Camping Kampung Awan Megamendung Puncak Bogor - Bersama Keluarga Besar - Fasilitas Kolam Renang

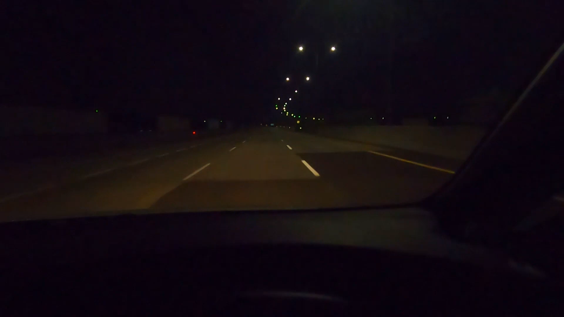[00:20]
Lewat tol bandara ke Serpong jam 4 sepi amat.
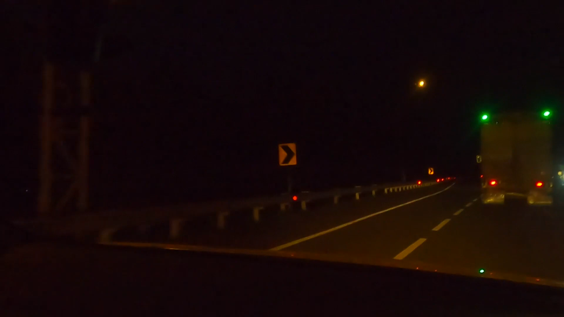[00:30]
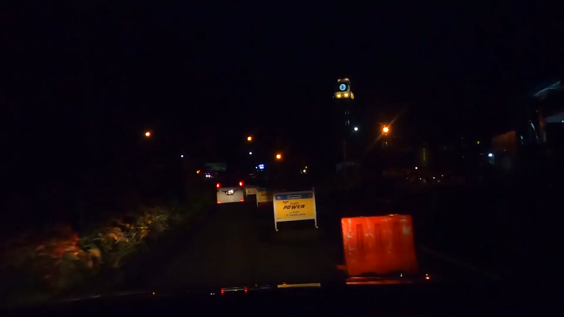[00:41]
Ada masjid, patokannya masjid belok kiri.